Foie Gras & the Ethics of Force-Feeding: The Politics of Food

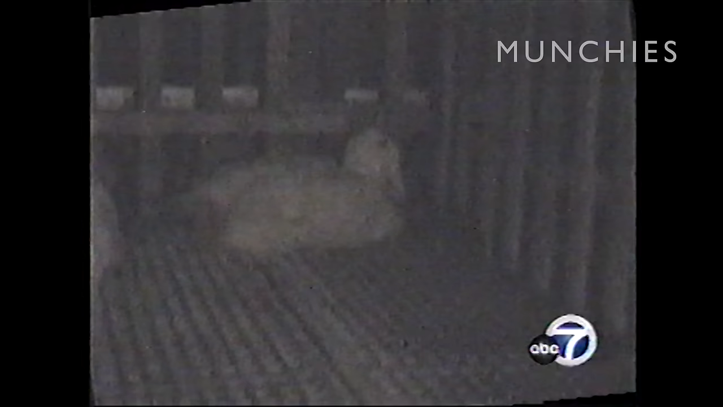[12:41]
They also watched ducks too weak or overweight to defend themselves against the rats at Sonoma Foie Gras. Rats were eating these two ducks alive. You can see evidence of similar battles on several other ducks.